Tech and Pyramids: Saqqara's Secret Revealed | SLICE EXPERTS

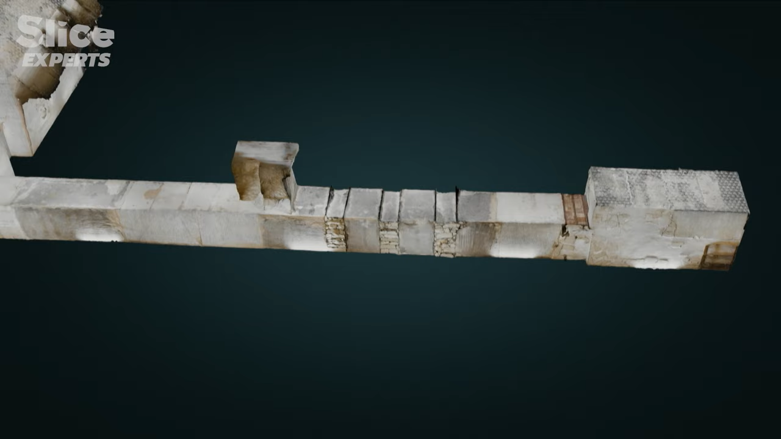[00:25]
has confirmed the presence of harrows a harrow is a dam system often made of hard stone like granite
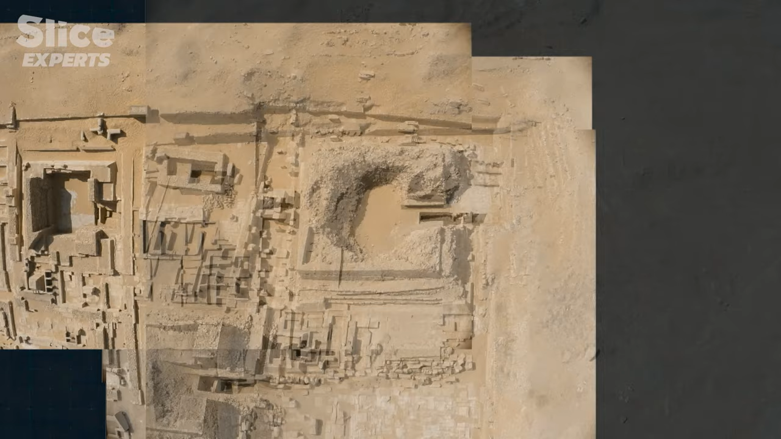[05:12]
processing then synthesizes all these photographs into just one this image is an ortho image it is totally flat with
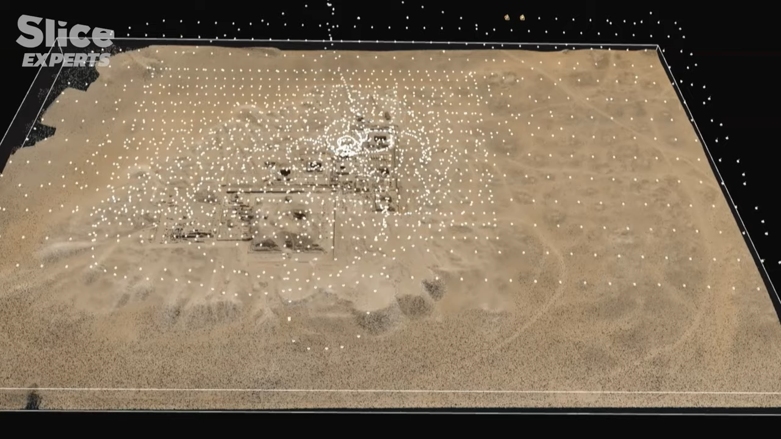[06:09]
here all the photos taken by the drone are materialized in space
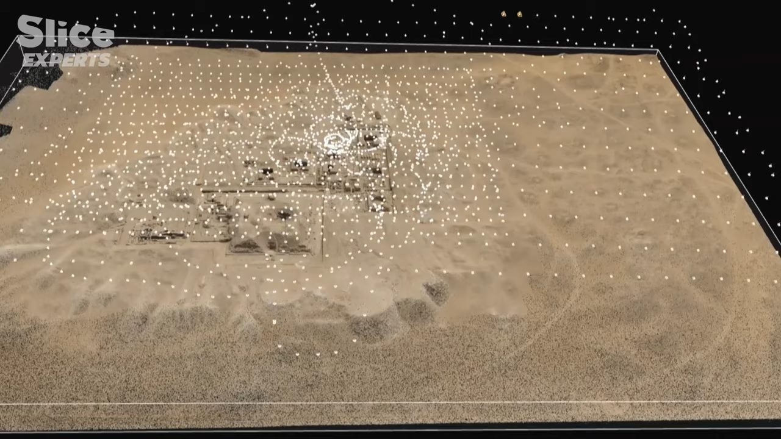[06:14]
the GPS coordinates altitude
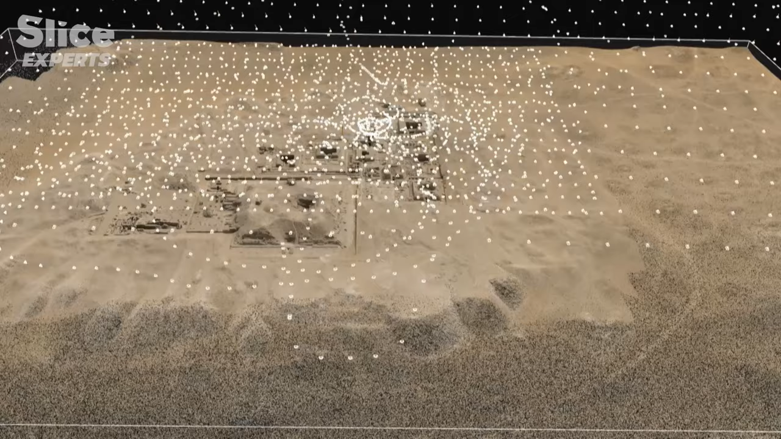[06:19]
and shot angles of every snap are recorded
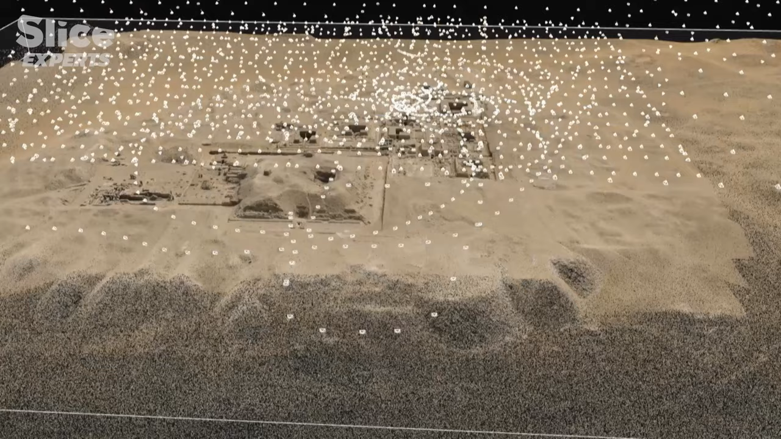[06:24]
the necropolis is totally covered by so 1715 photos
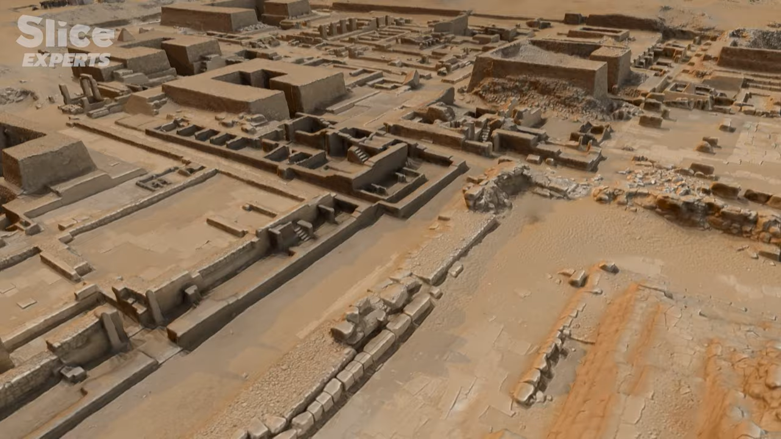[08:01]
in a single view we have a map a bird's eye view of all the excavations that have been carried